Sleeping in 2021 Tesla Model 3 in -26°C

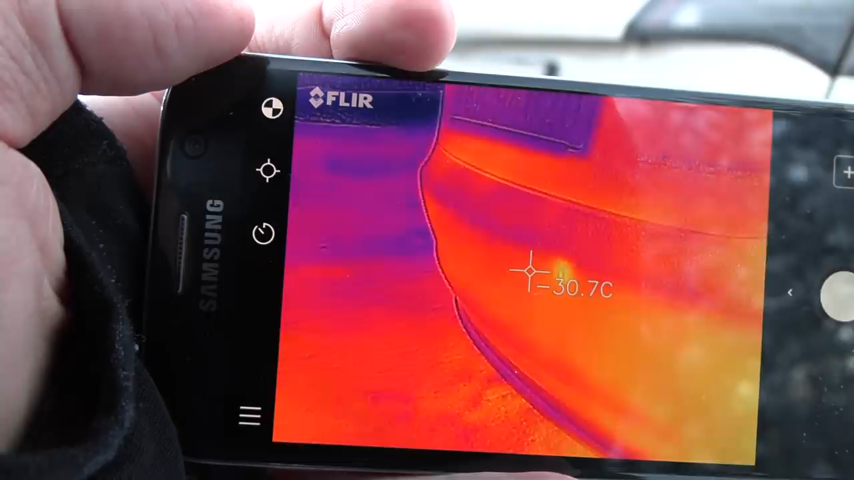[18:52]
heated as long as the car is operational like now in camp mode
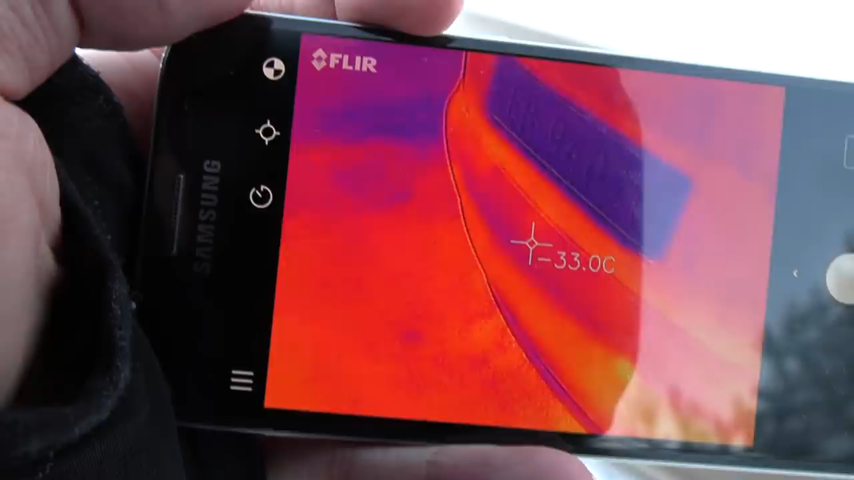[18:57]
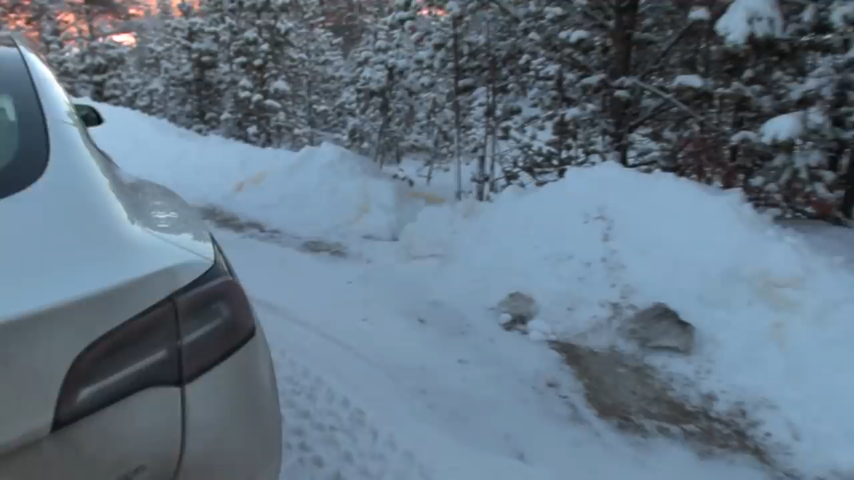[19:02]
let me see i did pee around here a while ago can we see my urine oh this is not mine why does it look so weird
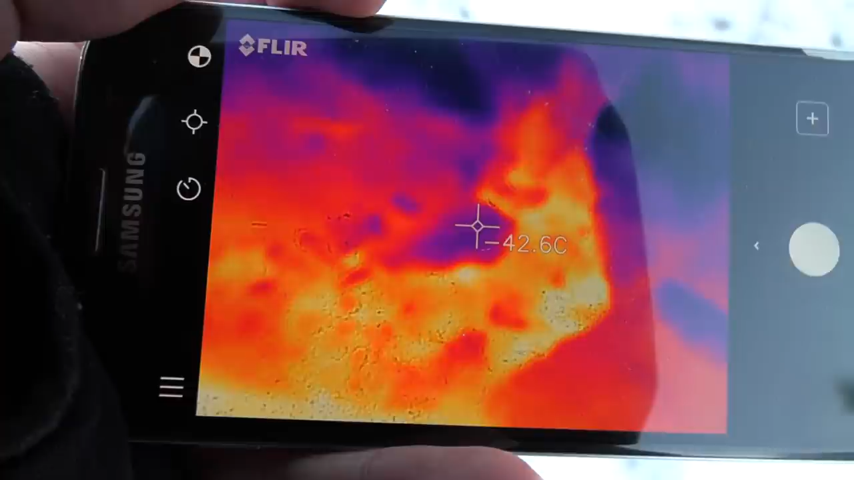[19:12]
On screen: spot 42.6°C
this is the one i freshly yeah yeah you see you see the hot spot there that's my
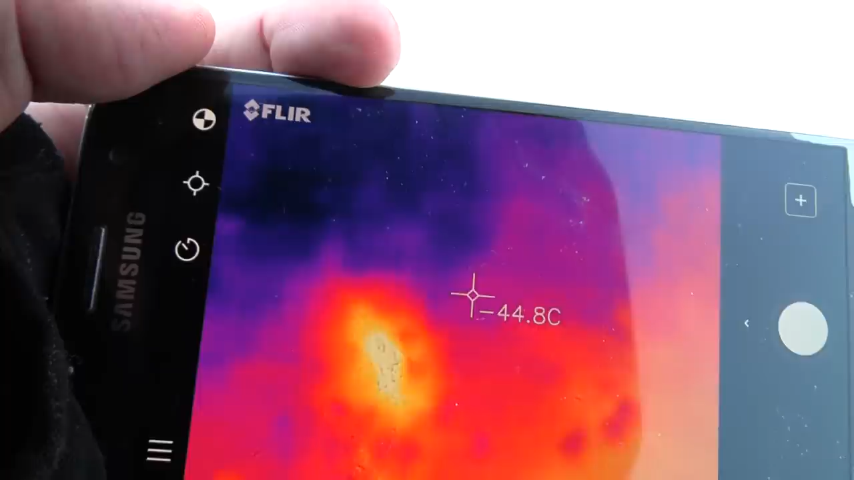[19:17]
urine yeah it's still nice and warm